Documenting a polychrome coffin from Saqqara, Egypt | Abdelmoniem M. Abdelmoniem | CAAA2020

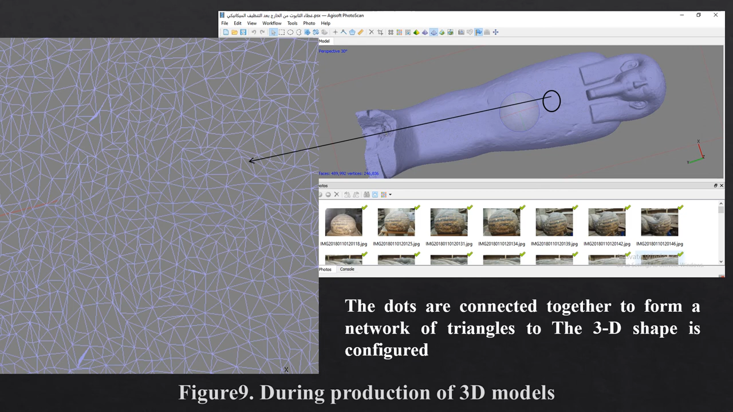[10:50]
The dots are connected together to form a network of triangles to the 3D shape is configured.
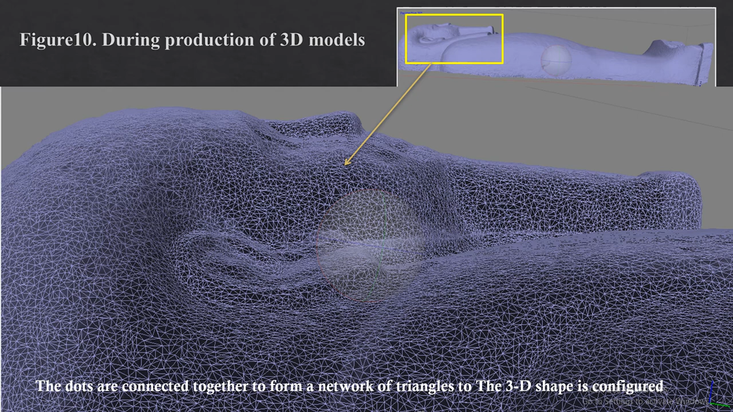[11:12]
The 3D model of the face of the coffin.
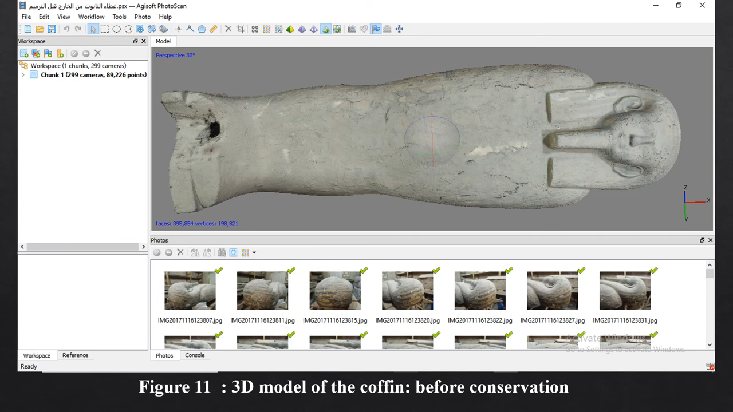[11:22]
3D model of the coffin before conservation. 3D model of the coffin after conservation.
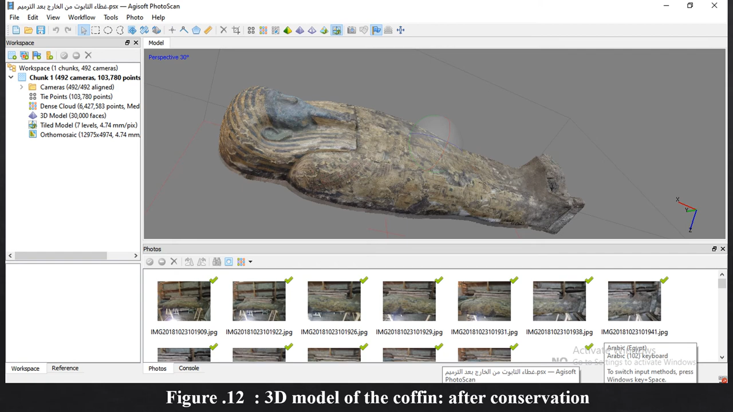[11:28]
4D production. During production of the 3D model of the base of the coffin. The shape of picture and the graphic form from a small colored dude called pixel. Around arranged vertically and horizontally. The number of these points in the unit of measurement is defined as the resolution of the images or resolution.
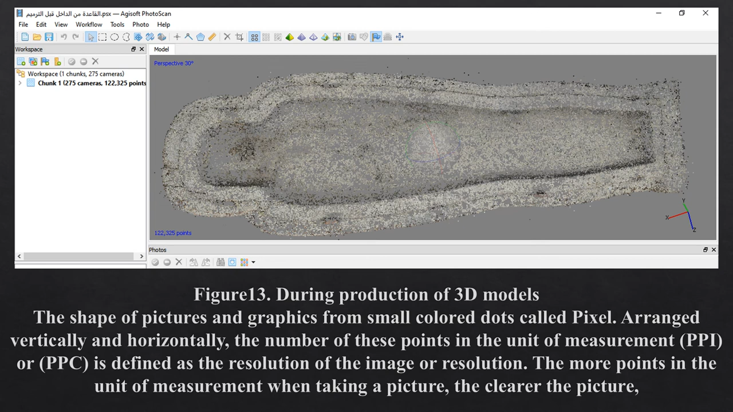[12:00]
The more points in the unit of measurement when taking a picture the clearer the picture.
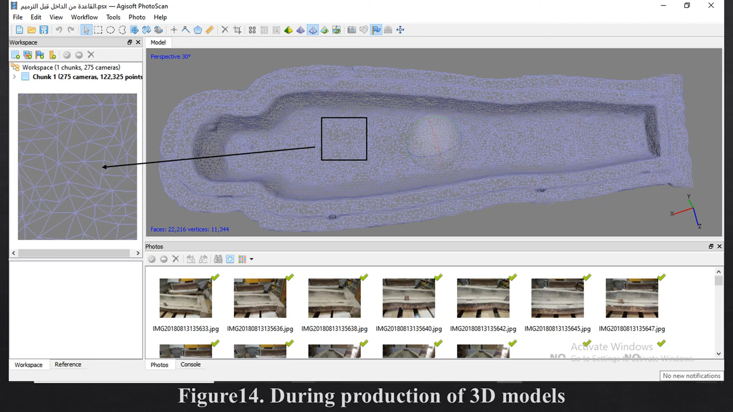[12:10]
During making production of 3D model of the base of the coffin.